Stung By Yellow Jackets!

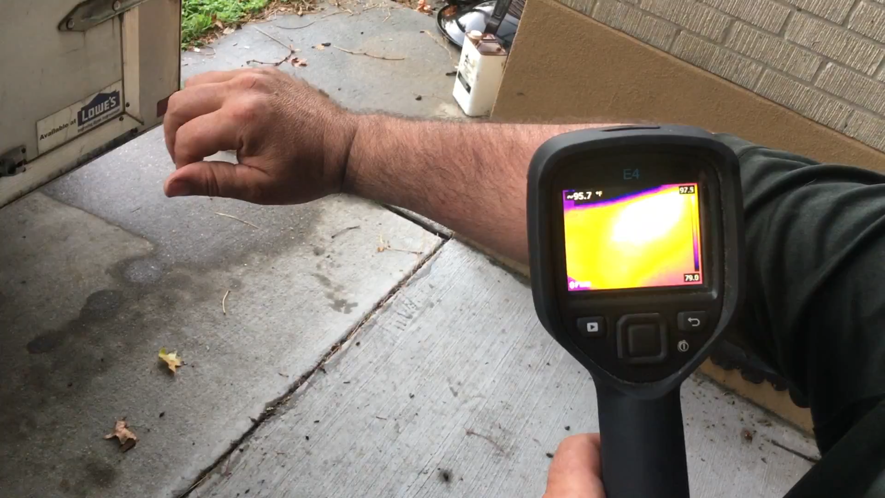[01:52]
Check that out. So the camera is showing 90. See that hot spot? 96. I think we had 96.1.
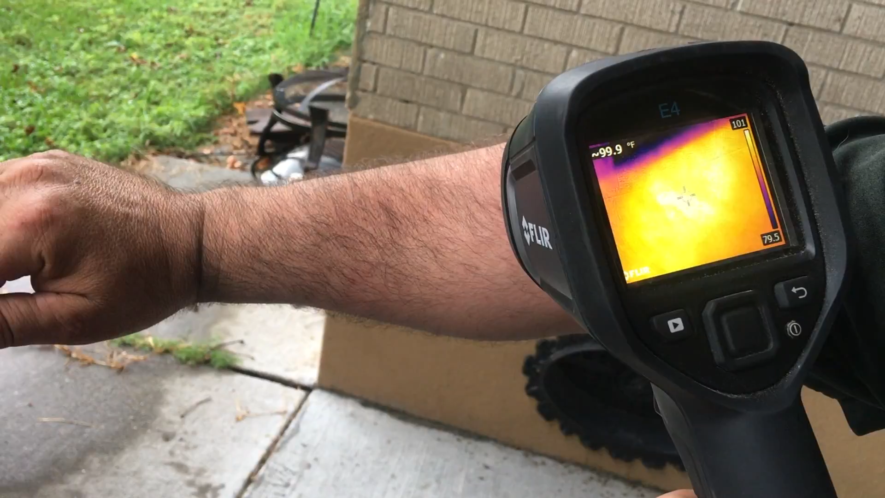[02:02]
On screen: spot 99.9°F
Oh, hold on. Wow. Okay. It wasn't finished loading. We got 101 degrees. And look at this spot here. Check that out. So that one's, uh, look at the difference though. And the coloration, huh?